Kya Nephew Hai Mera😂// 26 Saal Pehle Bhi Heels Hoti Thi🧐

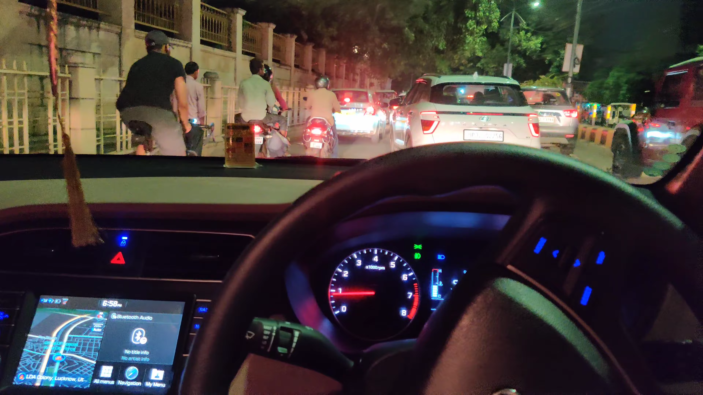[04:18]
तो यहाँ हम लोग वापस जा रहे थे लेकिन इतना ज़्यादा जाम लग गया, तो मैंने सोचा कि इस जाम को यूज़ मतलब थोड़ा यूज़ किया जाए, अभी मैंने सोचा है।
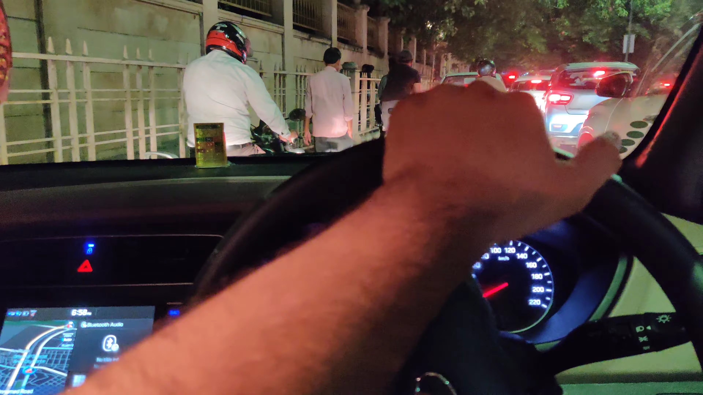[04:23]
लेकिन अगर गाड़ी थोड़ा चलना बंद हो तो फिर सोचें हम, क्योंकि आज कोई नेता वेता फिर जी आए हैं यहाँ पे तो उसकी वजह से सब बन सकता है खोल दिया गया हो, क्योंकि चल रही गाड़ी।